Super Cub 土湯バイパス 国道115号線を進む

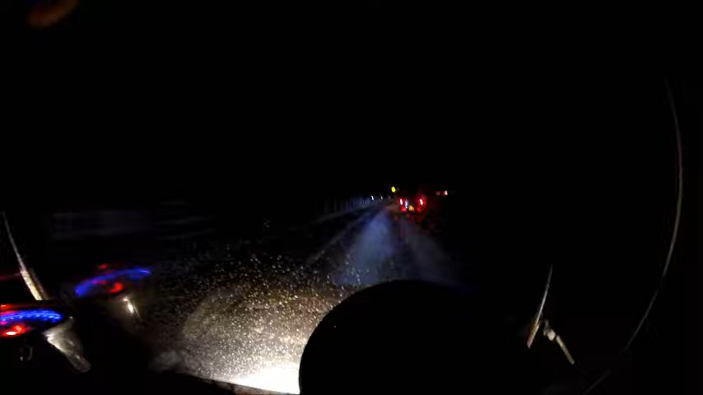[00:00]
スミに見えますけど、上りですかね、上り。